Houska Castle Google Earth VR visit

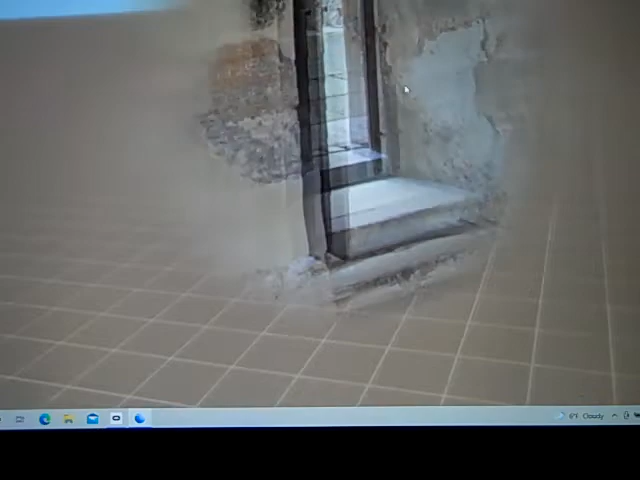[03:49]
Wikipedia says that's the one thing you get to visit. So I'm wondering if that's the only thing.
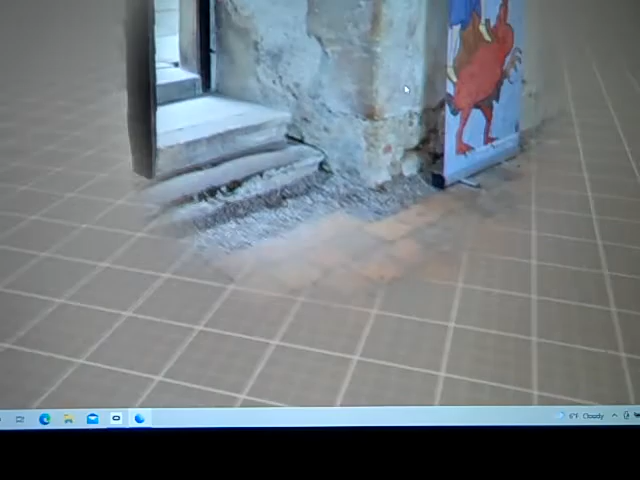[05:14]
No way out of there except back to here. That was this one.
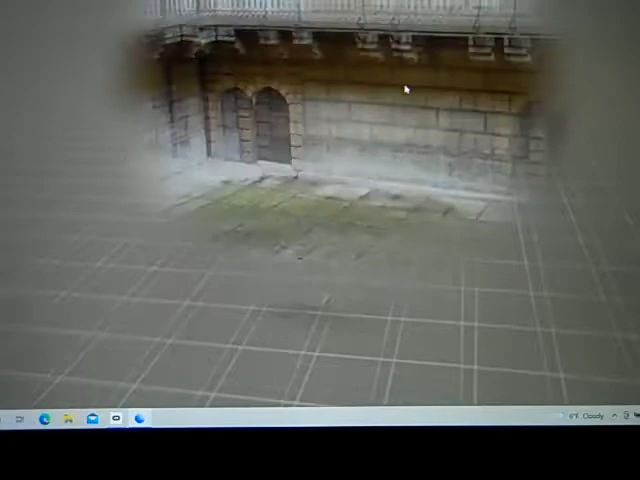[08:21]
Can you go in this door? You can.